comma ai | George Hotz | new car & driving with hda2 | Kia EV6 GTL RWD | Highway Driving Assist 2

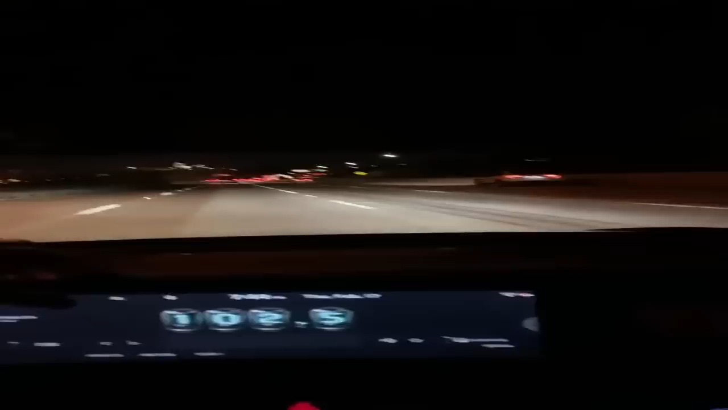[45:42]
Hang on, let me just get the map up here so I don't miss an entrance. We got 7 more miles to go. I thought I'd come back on and show you, give you my critique of HDA2. So first off, the first thing you notice is look at this, you don't see it right now,
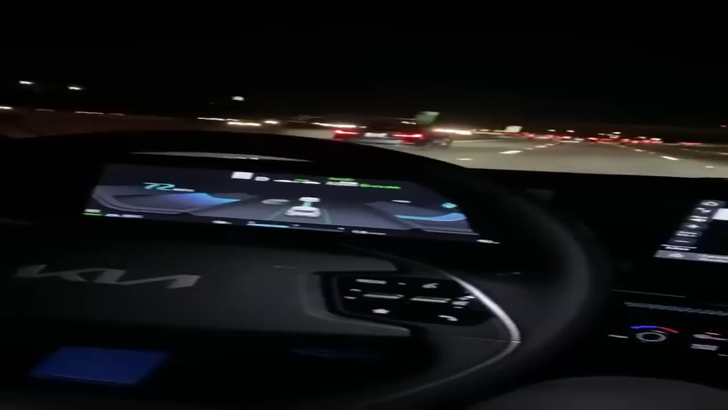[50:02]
First impressions, phenomenal car. You know, if you guys are hanging out for the stream, let's take it on the 163 and we'll try it on an actually difficult road. Let's do an automatic lane change here.
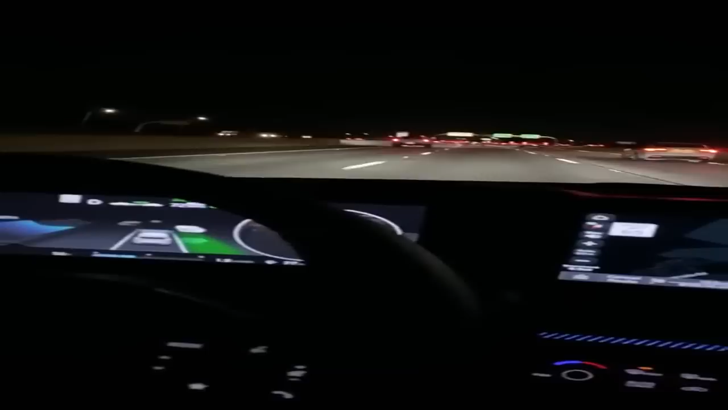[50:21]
The system feels very intuitive. Like I forget that this is, okay, make the second. Oh, that's not good. Okay, that UI was confusing. Oh, I don't know what it's doing now. Okay, you have to wait for the steering wheel to turn green. Once the steering wheel is green up there, it means it's like locked on.
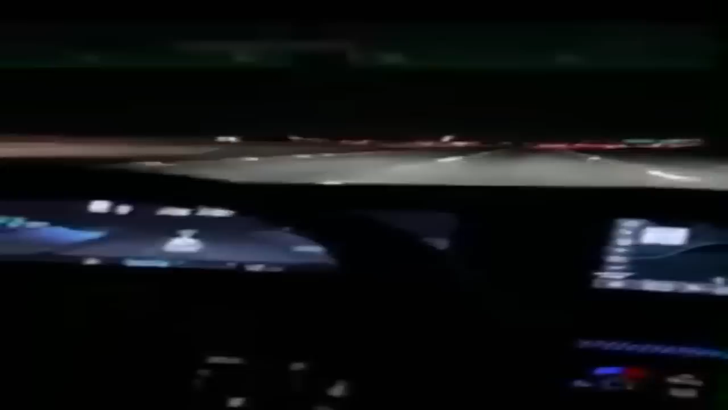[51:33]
And now I'll let it go. I also like that it says on the HUD, HDA nav. So I wonder if it's at all integrated with the nav. Like, will it take an exit? So you guys see the timer for how long I've had my hands off the wheel. Kia, I'm trusting your life. I'm trusting my life with your torque limits here. Don't make shitty torque limits. I don't think they did.
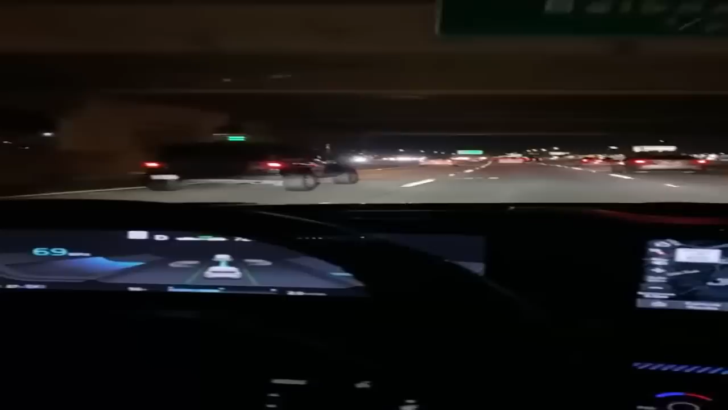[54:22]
almost all the stock systems do. What's the suite of sensors? So we have four corner radars, we have a forward-facing radar, and we have a camera module, which I think is just one camera. It has ultrasonics, but those are connected to the parking ECU. The two rear radars are kept on kind of a legacy system.